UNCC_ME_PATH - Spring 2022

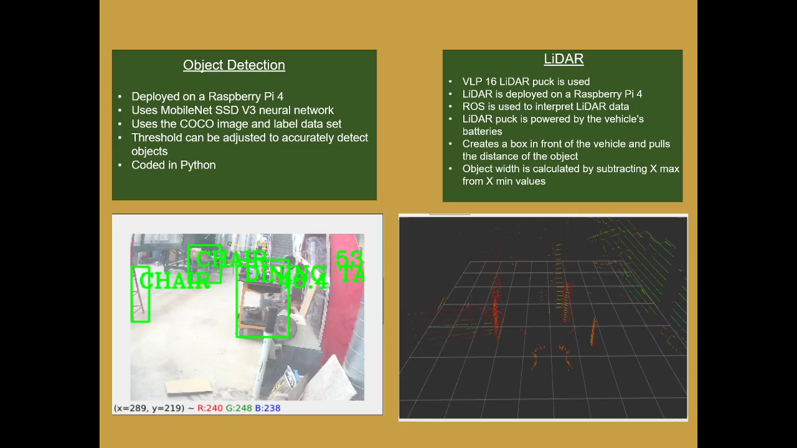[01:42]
For the LiDAR, the AVLP-16 LiDAR puck is being used. That is also deployed on the Raspberry Pi 4. It detects object distance and object width.